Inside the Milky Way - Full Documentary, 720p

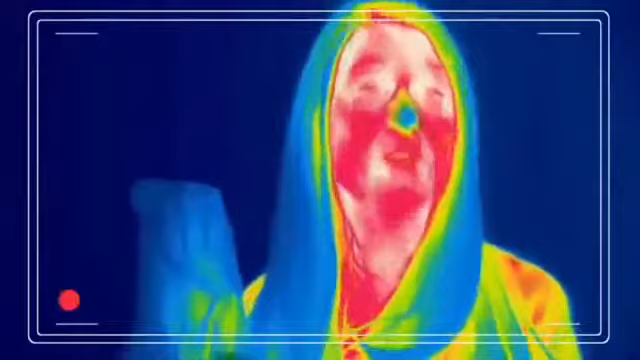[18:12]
So my face, which is warm, is red and white. But my hair, which is cool, shows up as blue.
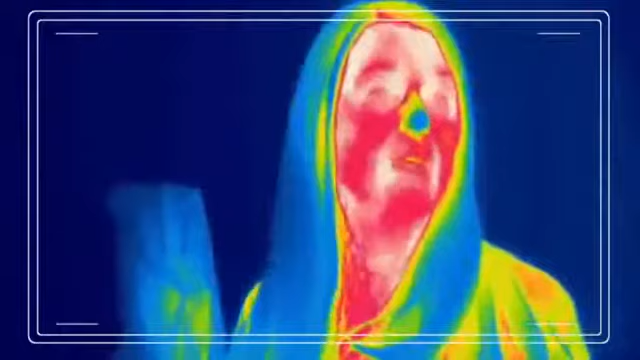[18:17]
So with the infrared camera, you should be able to make out how many fingers I'm holding up, even though you can't see through this bag.
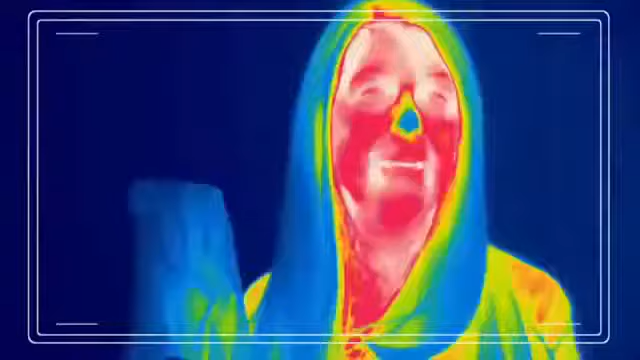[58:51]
With the infrared camera you can see the heat coming off my body so my face which is warm
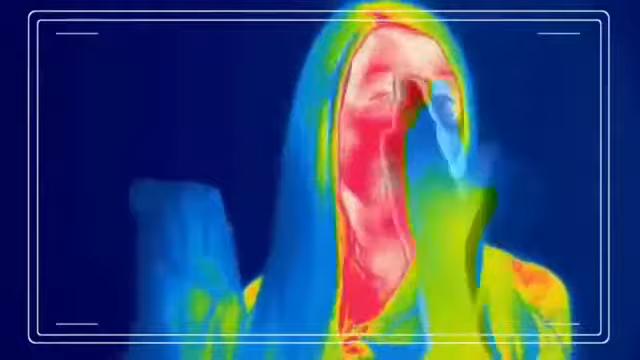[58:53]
is red and white but my hair which is cool shows up as blue.
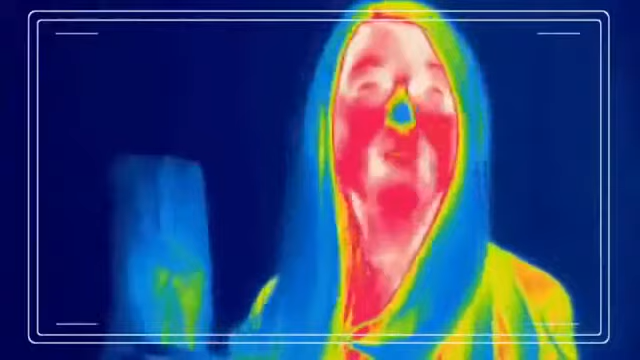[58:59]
So with the infrared camera you should be able to make out how many...